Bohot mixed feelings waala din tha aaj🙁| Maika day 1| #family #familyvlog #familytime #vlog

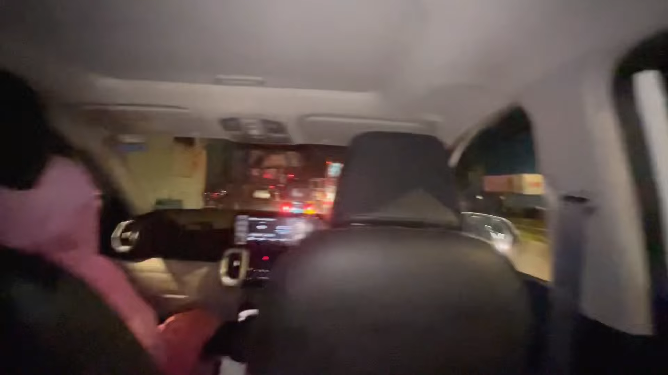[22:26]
लेकिन इतना 11 बजने के बावजूद भी इतनी ट्रैफिक है। 11, 12 बज गए।
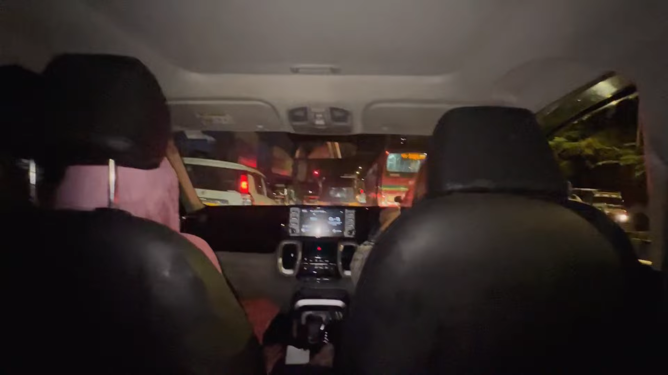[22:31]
अच्छा 12 बज गए, डैम, फिर भी और ट्रैफिक है। वही तो, 12 बजने के बावजूद भी बोल। सो यहाँ पर लोखंडवाला में ये ऐसे कुल्फी लेकर खड़े रहते हैं,